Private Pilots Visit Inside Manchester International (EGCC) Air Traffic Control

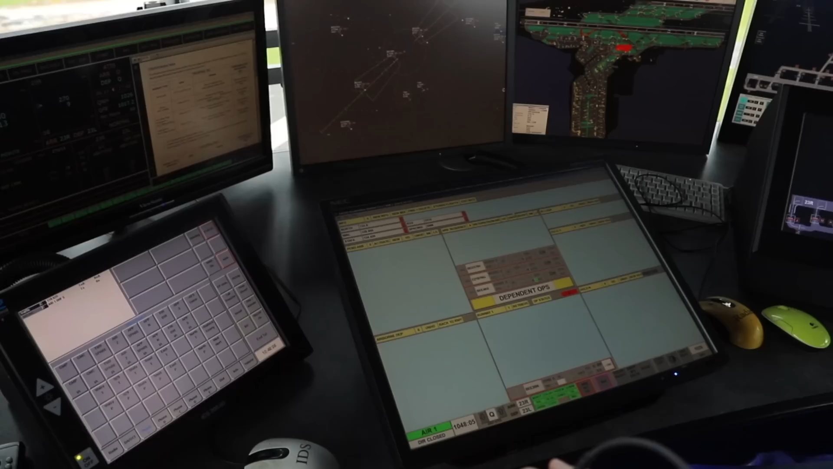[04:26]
but if there's no vortex in the creation, it's only 4 miles apart, which is just enough room for us to land an aircraft,
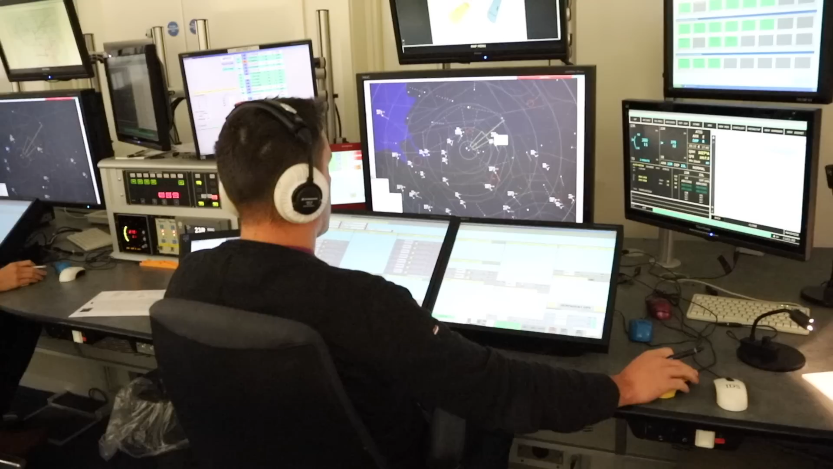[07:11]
We've got two holds to the North, one to the South. So all our inbounds route via one of those three holds. Then they get sequenced in for the isles, predominantly for the isles at Manchester.
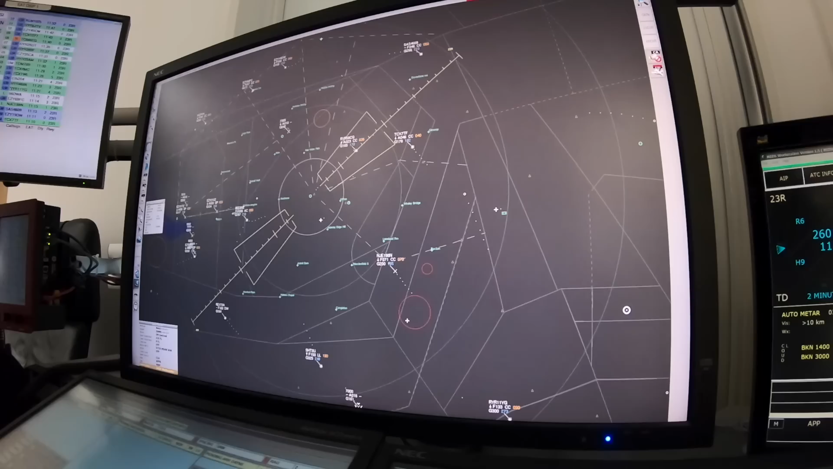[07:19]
When it's quiet, Approach South can do it all ourselves. When there's a couple or more on frequency, they get split and then we get what we call the final director.
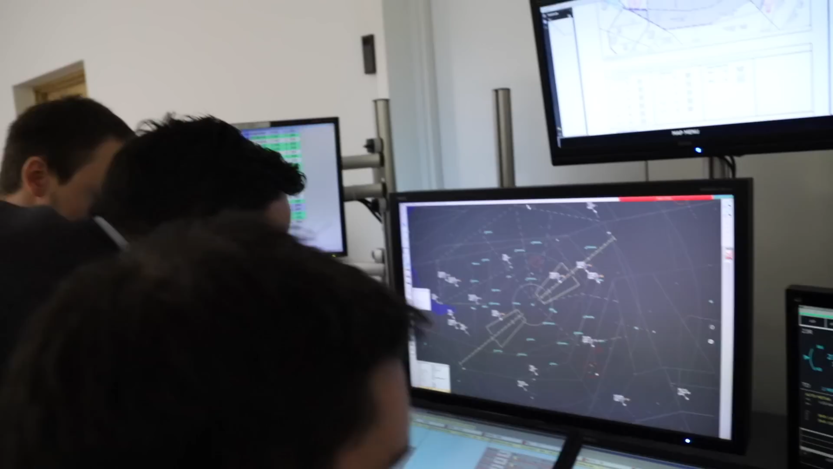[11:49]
Now, in the modern age of Mode S, if we click on, let me just disappear, click on an aircraft there, there's a good chance a Mode S data,
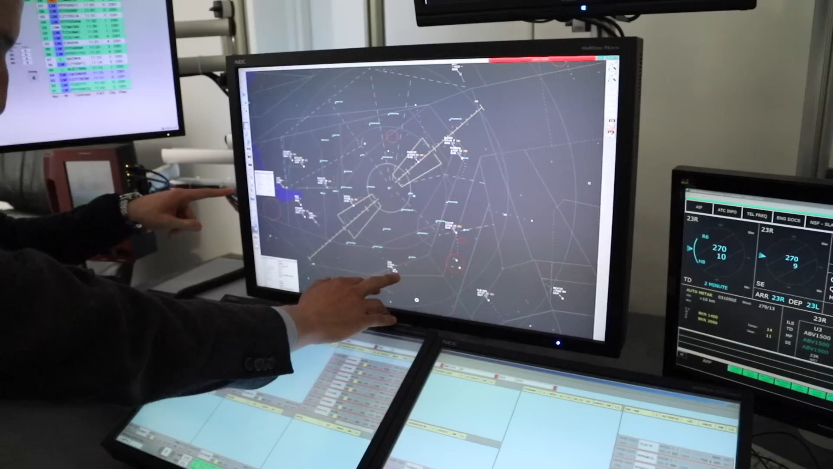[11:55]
if it's a Mode S aircraft, will be in this box. Look, there's the reg. Oh, wow. There's a GSaffer there.
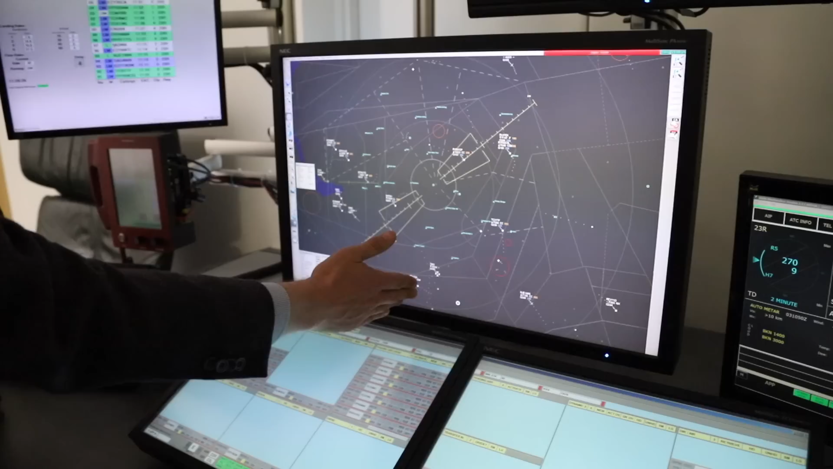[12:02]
You can find the reg. So if he's got the Manchester listening out code on, we can then call him that call sign and speak to the aircraft. So it's a really useful tool.